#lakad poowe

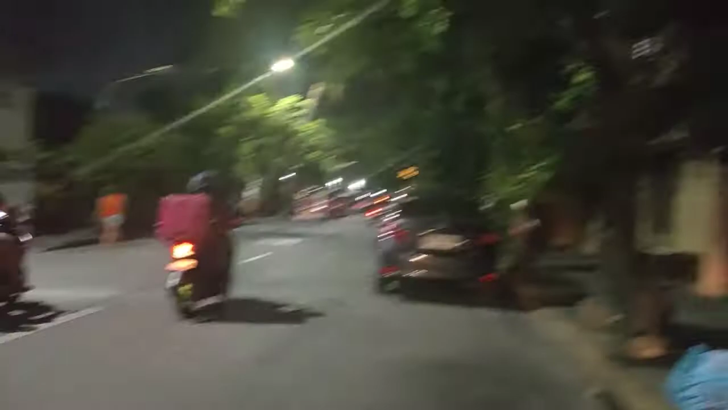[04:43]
Talagang gabi na rin mga ka-viewers
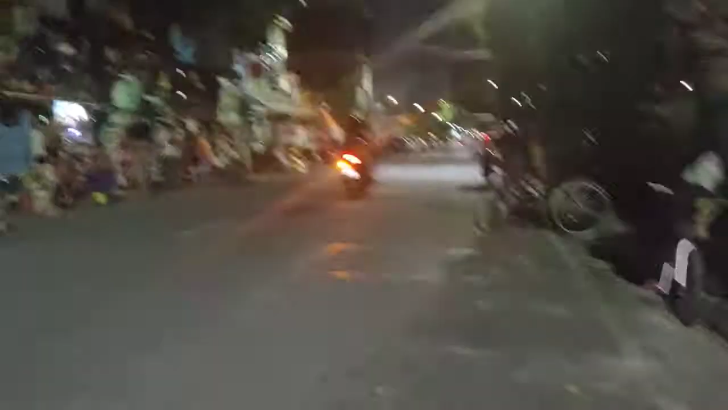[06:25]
So mga ka-viewers So mga ka-viewers May mga lasing doon o Sasayawa na mga ka-viewers